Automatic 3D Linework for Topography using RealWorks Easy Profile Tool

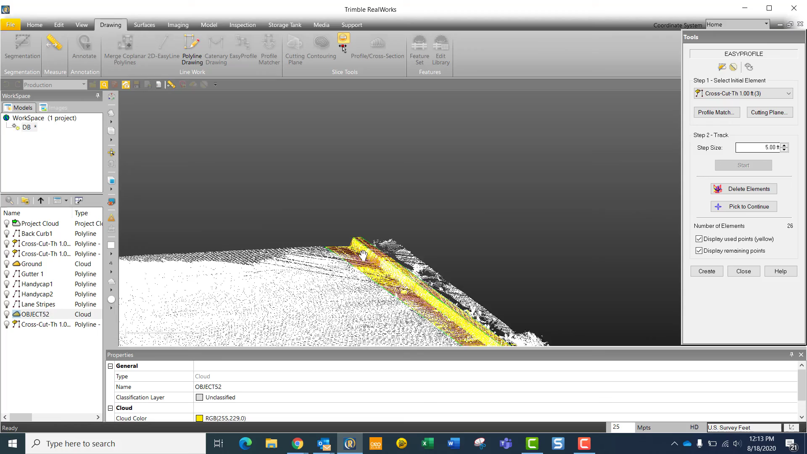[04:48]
So we can go through here now and examine the data more thoroughly before we hit create and close.
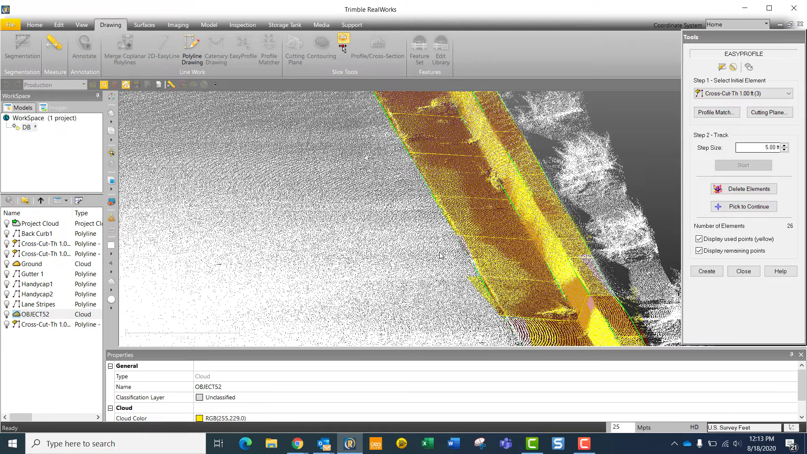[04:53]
So we want to go from a perspective mode instead of parallel,
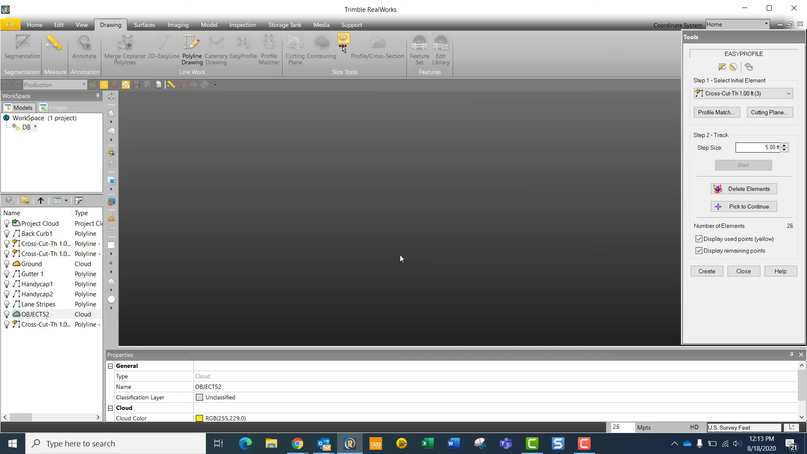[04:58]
which will give us an easier view to examine the data.
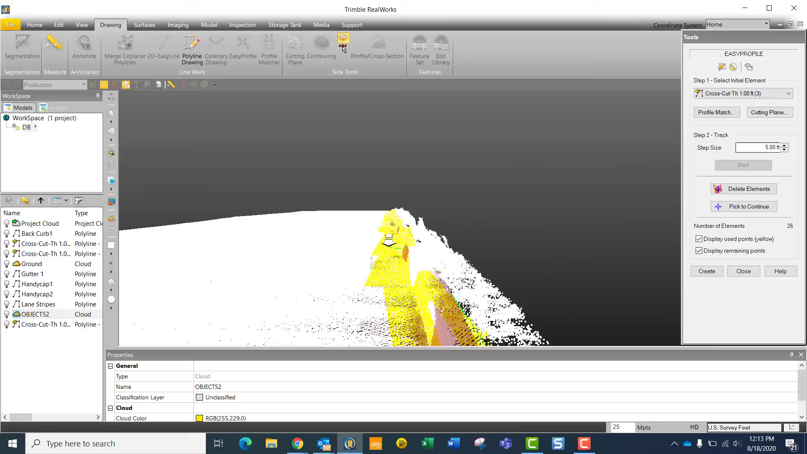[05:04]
To let us know that they are in fact in the correct location.
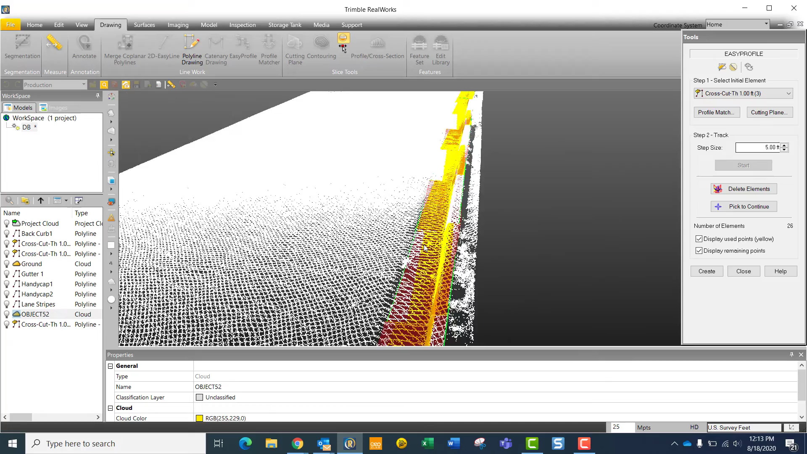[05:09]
And go all the way down from end to end just to examine the data.
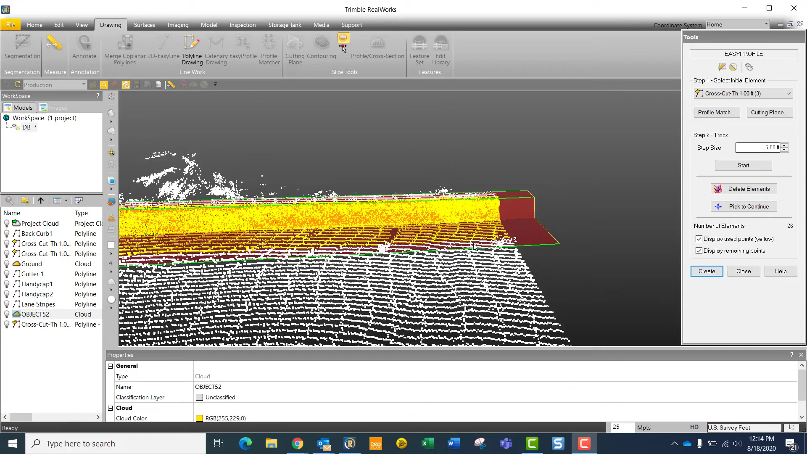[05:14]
So from here, now that we've visually inspected our work, we can hit create. And then we can close out of this tool.
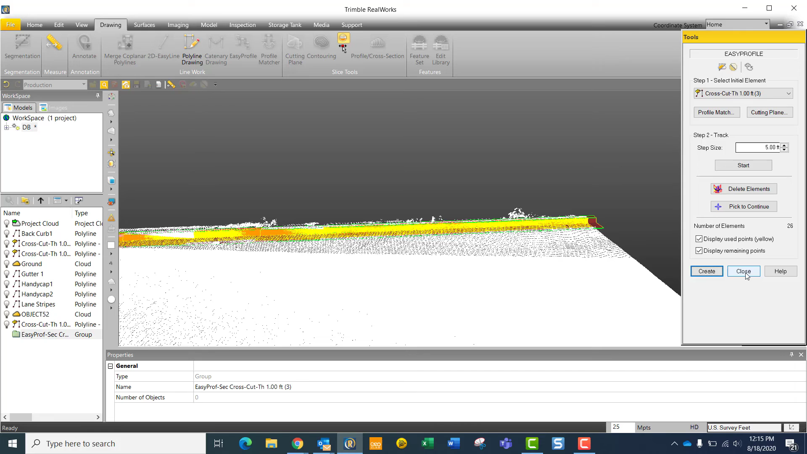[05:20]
And now you will see that we have our break lines and our curb and gutter.
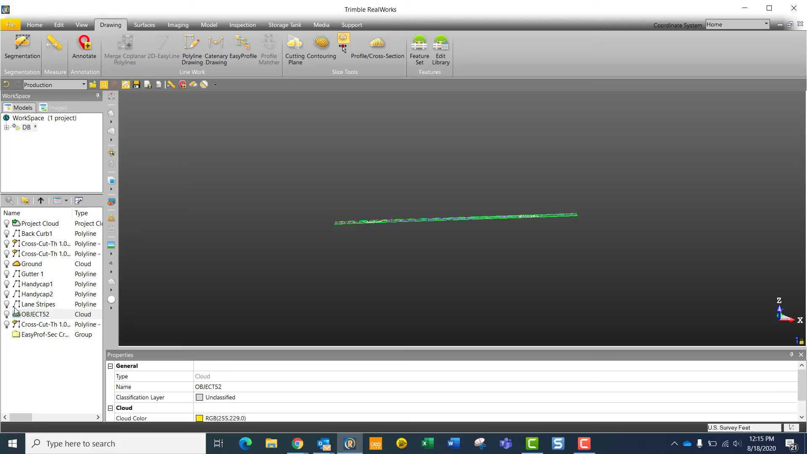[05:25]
So we can call up the original point cloud and
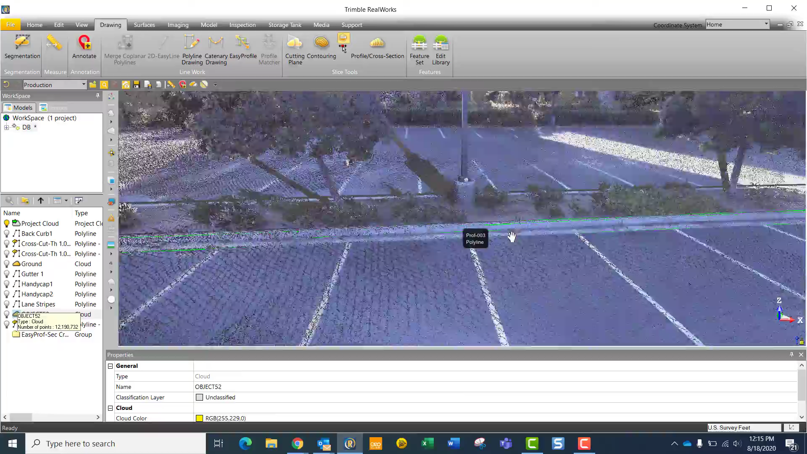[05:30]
more thoroughly inspect the break lines.
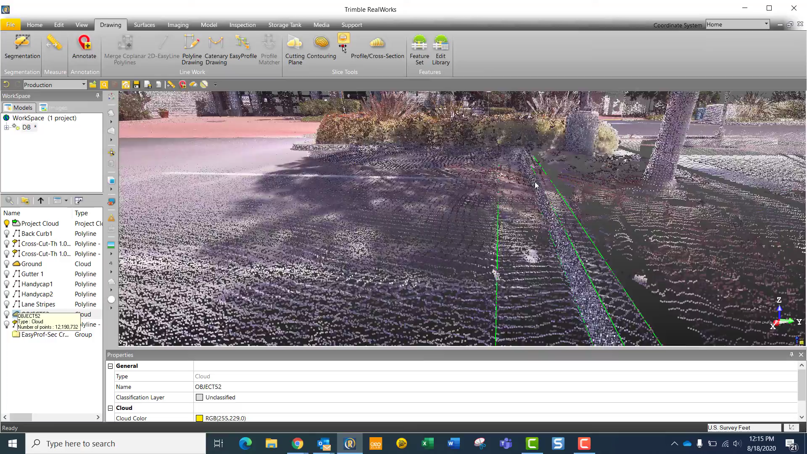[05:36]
And if you want at any point as well,
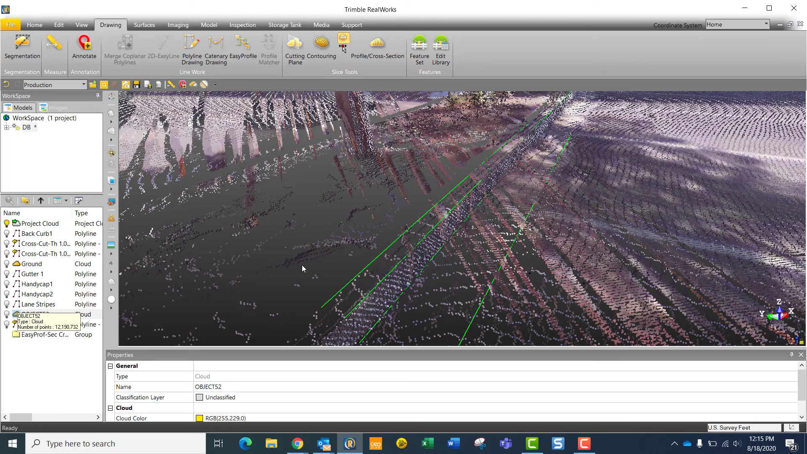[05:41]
you can, of course, switch from true color to color coded intensity mapping as well,
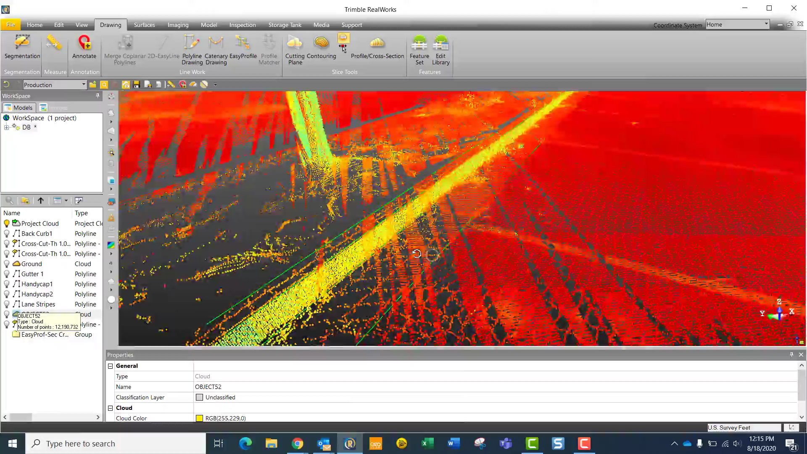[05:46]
which will now highlight the face of the curb in yellow compared to the rest
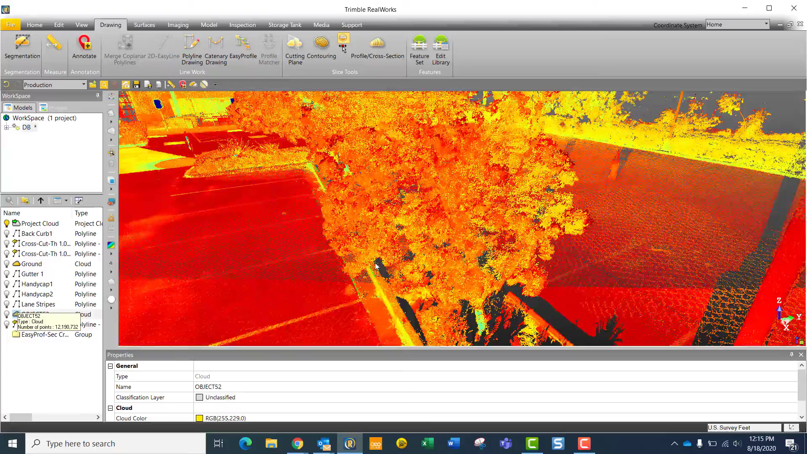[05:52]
of the point cloud ground elevation.
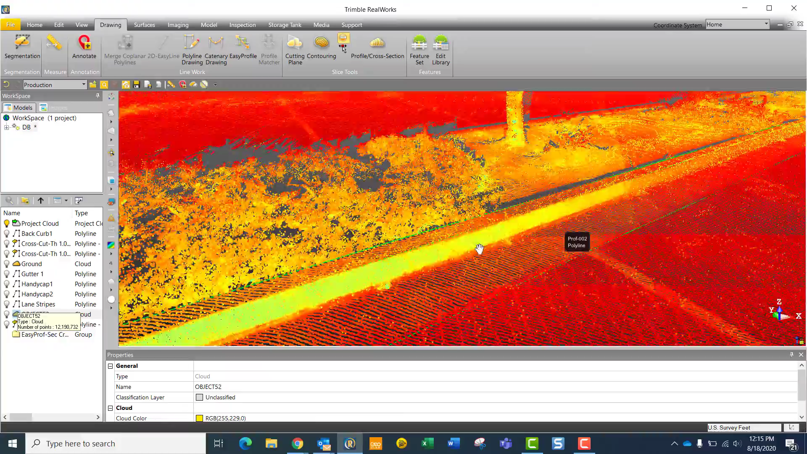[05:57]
So this is just a great way to examine the data before moving on to your next step.
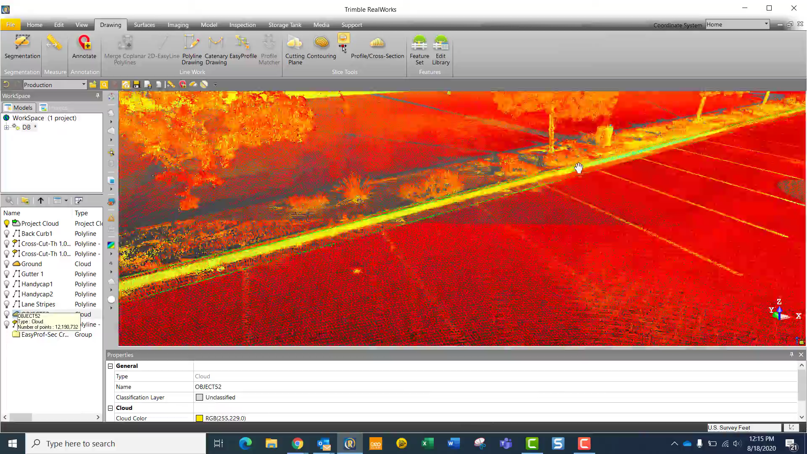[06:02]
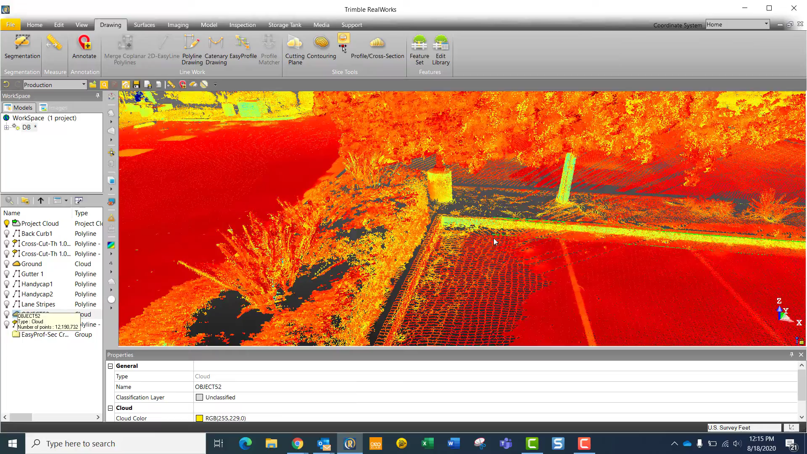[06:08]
So from here, if you wanted to continue these lines, we can go back to our true color,
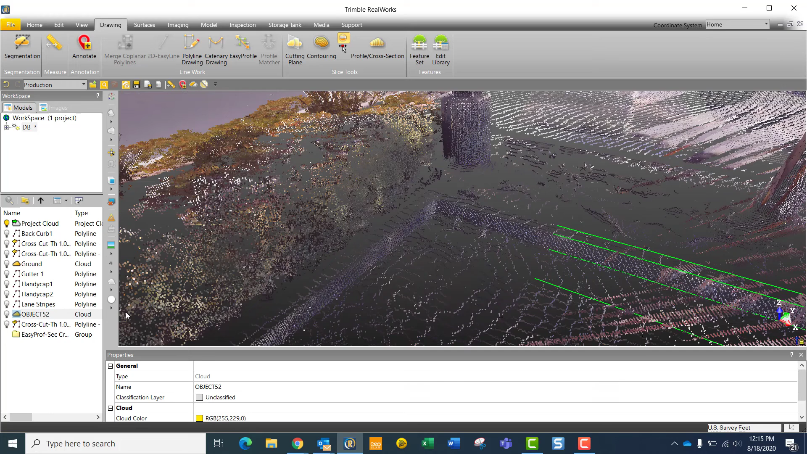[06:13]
call out our drawing tools. From here, as I hover over the end of a line, a yellow dot or a star appear on the edge of the line. So I know that I'm actually connecting it to that. That star will appear again when I'm hovering over point cloud information as well, too.
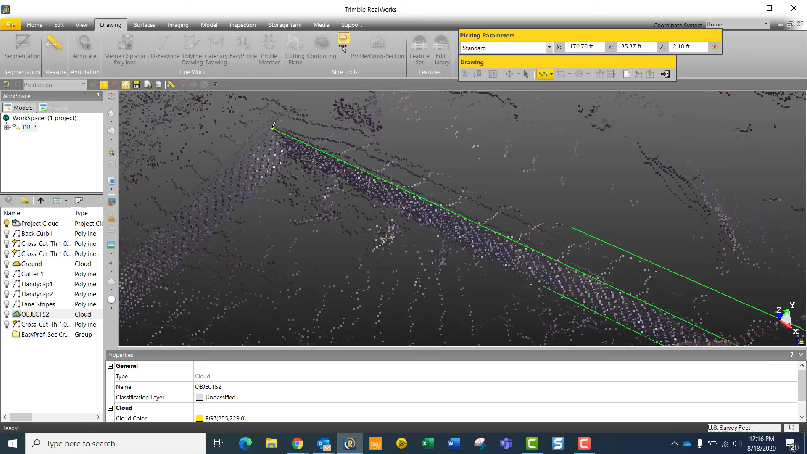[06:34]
So that will eliminate the possibility of drawing on areas where there
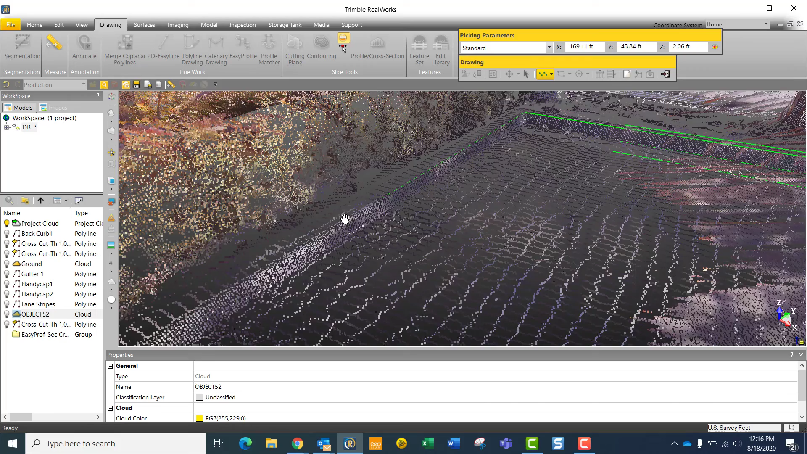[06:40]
aren't any accurate point clouds to draw on.
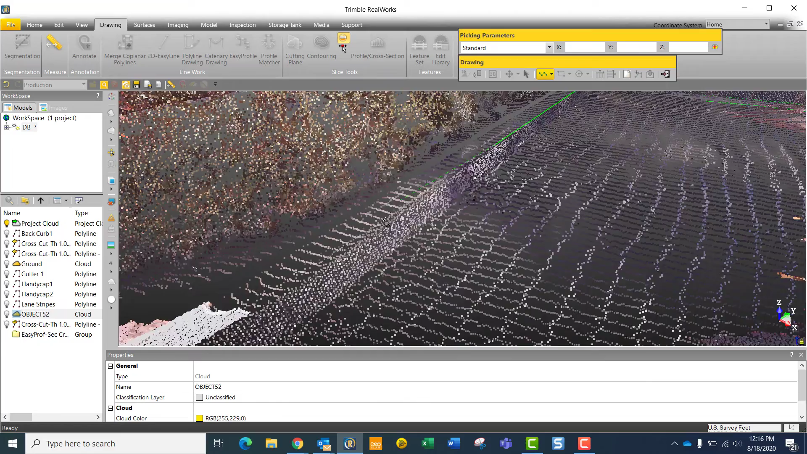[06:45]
So from here, as you can see, I'm in the straight line mode. Now we'll come down to my curb and gutter. That will get us close to the edge here. And then simply come up to our three point arc mode.
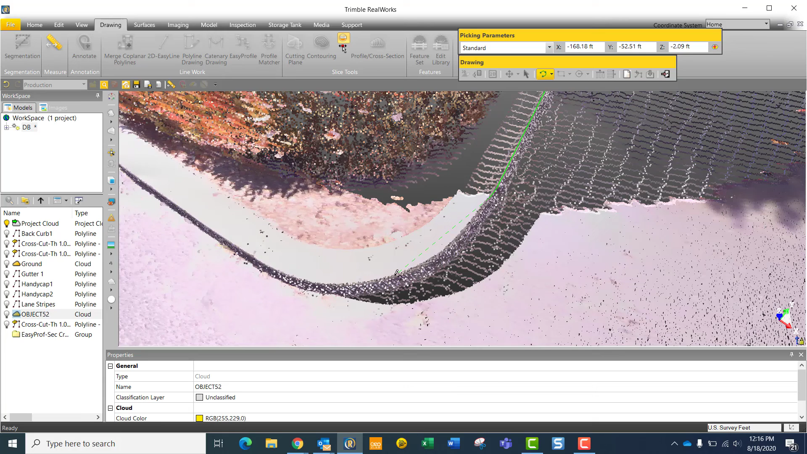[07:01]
And select the point close to the middle, close to the end of the arc. And then go back to our straight line mode. And then again, go back to our 3D arc mode.